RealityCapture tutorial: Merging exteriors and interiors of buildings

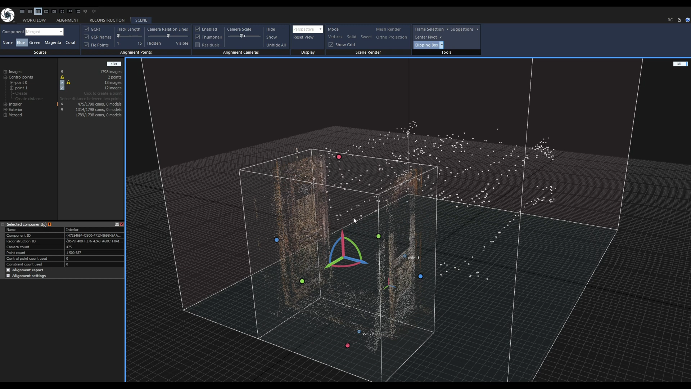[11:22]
But first I will change my layout. I will switch to the 1 plus 2 layout. The top window will be a 3D view. The bottom window will be a 2D view. I will just make sure that my 2D view has a blue color cursor. So I will go to the image context and change it to blue.
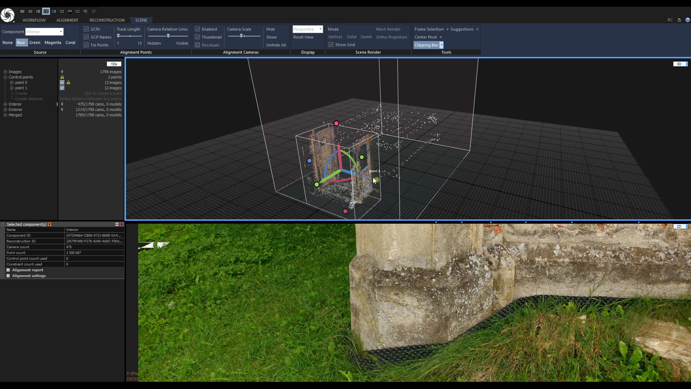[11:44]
And now I will start to place my control point. To activate the control point tool you can press F3 or you can launch it from the alignment tab and click on control points. And now when I hover my mouse cursor
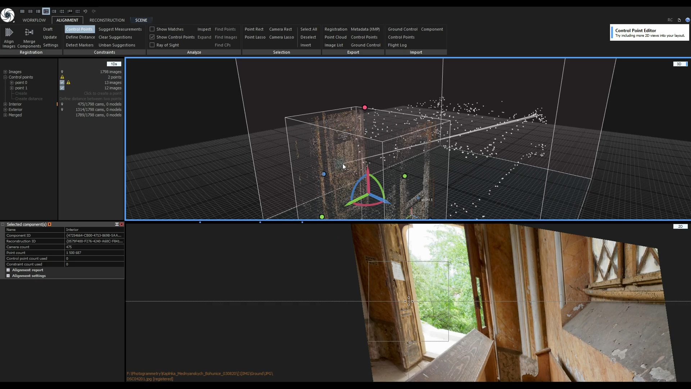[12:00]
over the point cloud in the 3D view I will get image suggestions down in the 2D view.
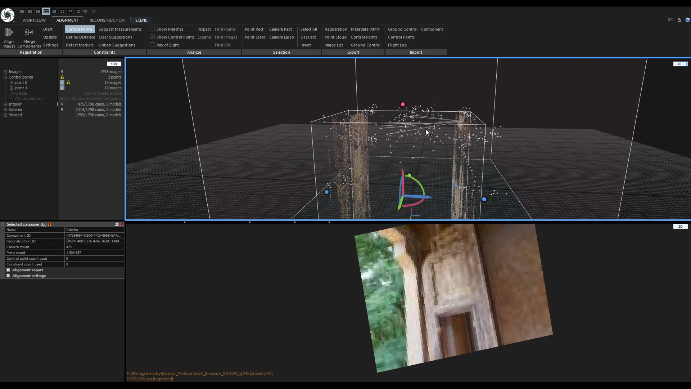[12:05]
So I will rotate my camera a little bit find a good angle.
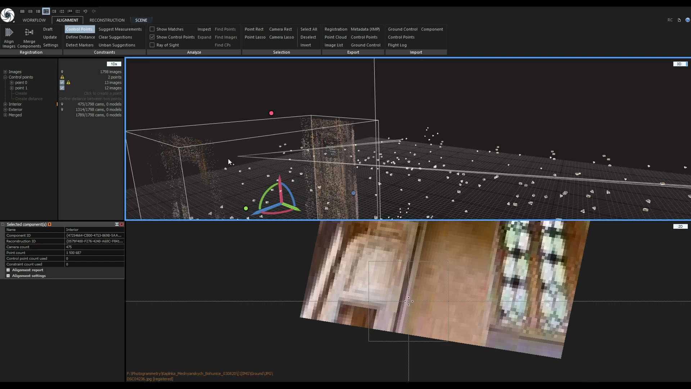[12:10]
And I will place the control point near the near the corner of this paper sheet. I don't have to place it very accurately because
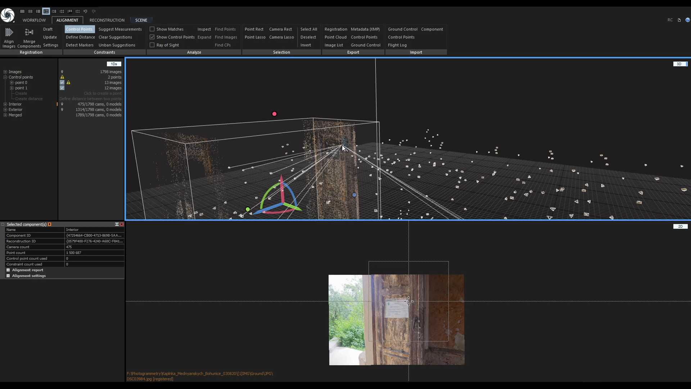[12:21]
I will adjust its position on the image suggestions. So now I will click and control point number 2 was created. So now I will disable the control point tool.
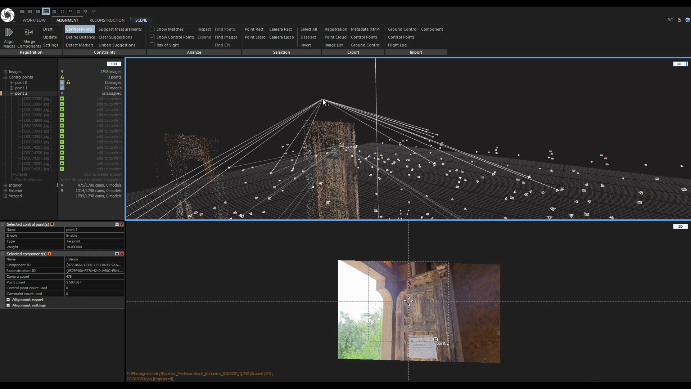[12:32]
You can disable it by clicking on control points or just using the right right mouse button like this.
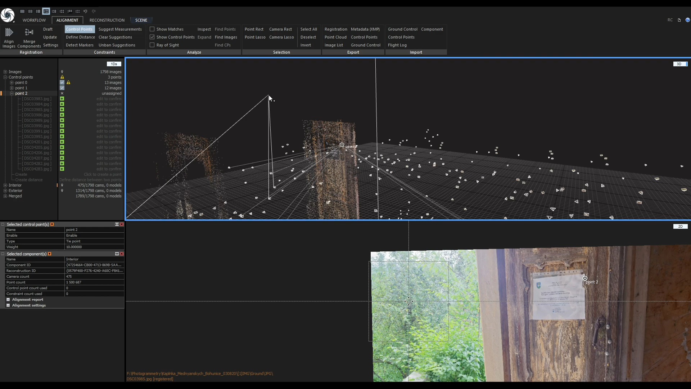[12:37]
Okay.
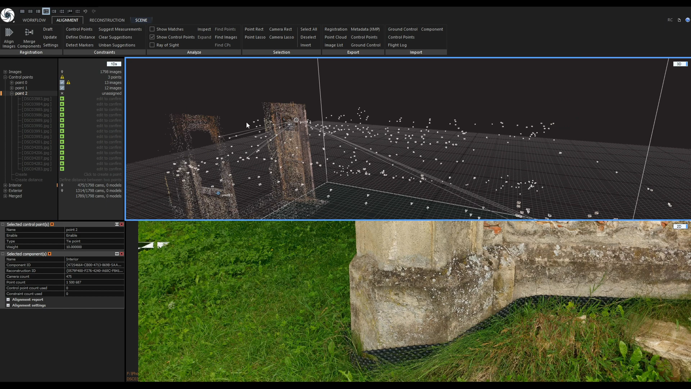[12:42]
Now I will go over the image suggestions and adjust the control point position.
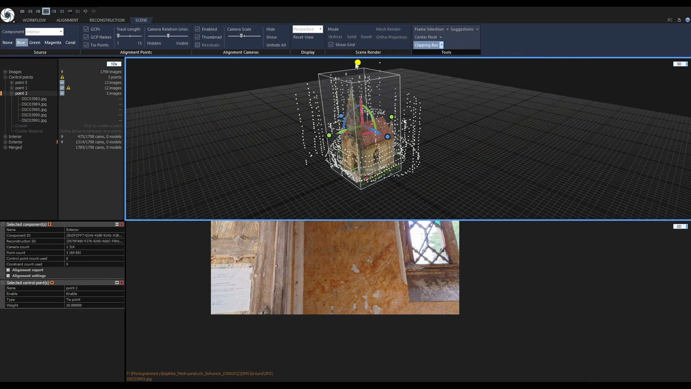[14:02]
Again, I will adjust the sides of the clipping box like this. You can see that there is not a lot of tie points on the doors. So that is why RealityCapture wasn't able to merge these two components together automatically. And that's the reason why we need to use control points. Okay, I will just check if the clipping box is in a good place.